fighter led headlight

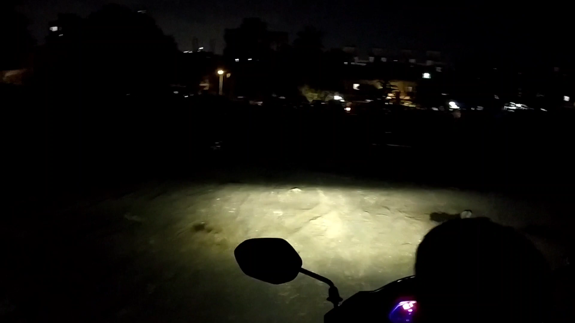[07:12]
आ और दूर तक जाएगा तो आपिस एक बाद दिखाते तो यह लो भी